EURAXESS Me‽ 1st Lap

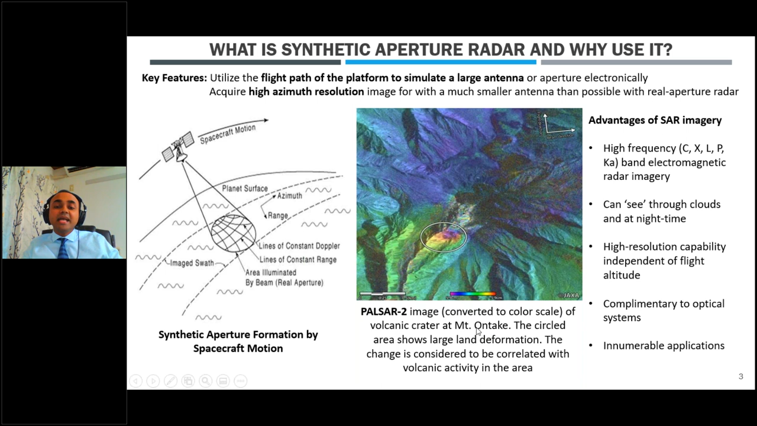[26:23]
So the picture in the middle, it shows the Pulsar 2, that is the phased array L-band synthetic aperture radar number 2, or ALOS, of the JAXA. So it shows the volcanic crater at Mount Otake, and the circle area shows the land deformation. So this is useful information for us. So how do we generate the SAR image?
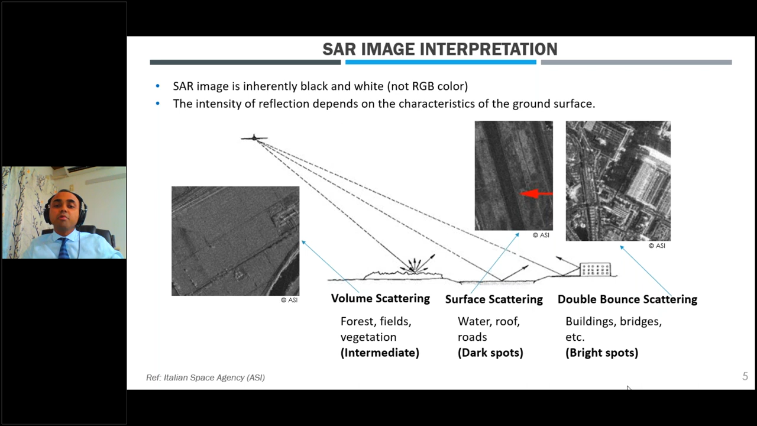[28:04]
So when we see a very bright spot in a SAR image, we can interpret it as maybe buildings or bridges. If we see a very dark area, we can imagine it must be a smooth surface like water or roof. And if we see not very dark but not very bright, then it can be forest, fields, and vegetation. So let's look at the historical background of SAR satellites.